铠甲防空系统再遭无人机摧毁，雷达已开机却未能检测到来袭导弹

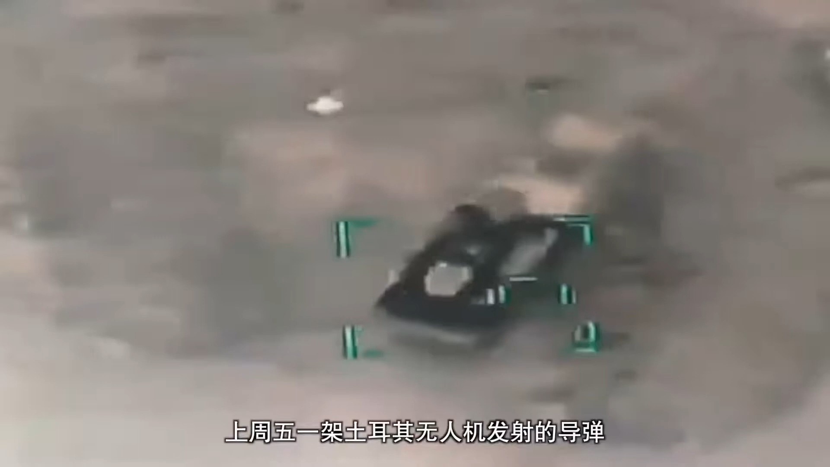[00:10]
上周五，一架土耳其无人机发射的导弹摧毁了叙利亚军队部署在
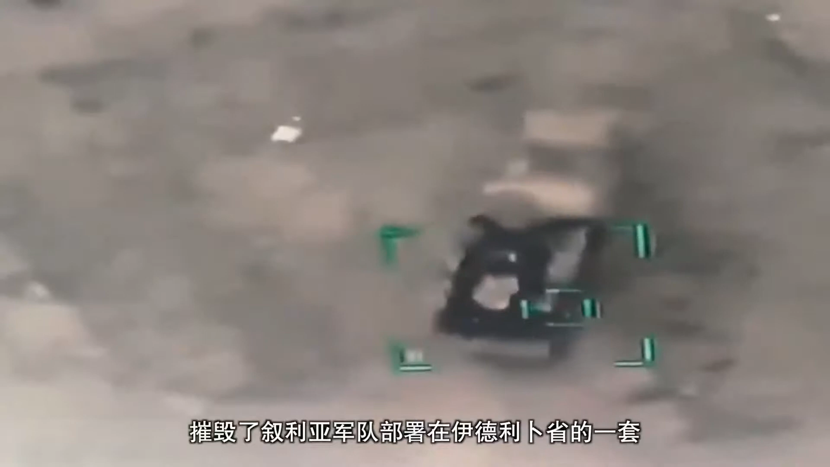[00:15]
伊德利卜省的一套俄罗斯制造的铠甲 S-1 防空系统。
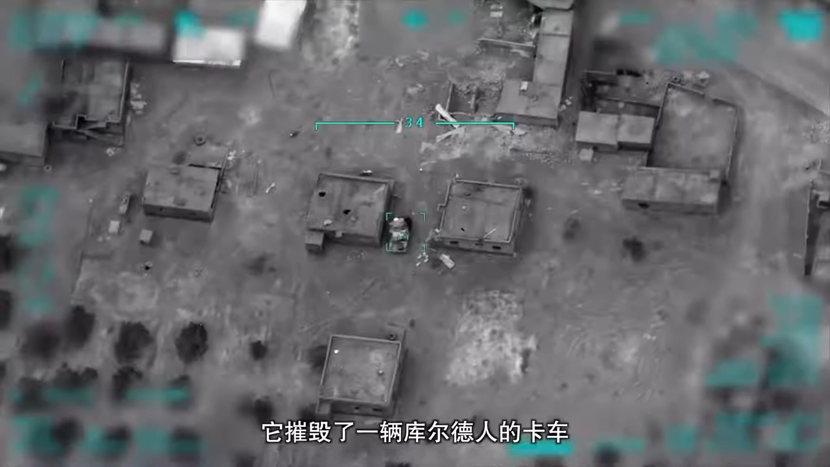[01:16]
它摧毁了一辆库尔德人的卡车，据报该卡车上装有弹药和爆炸物。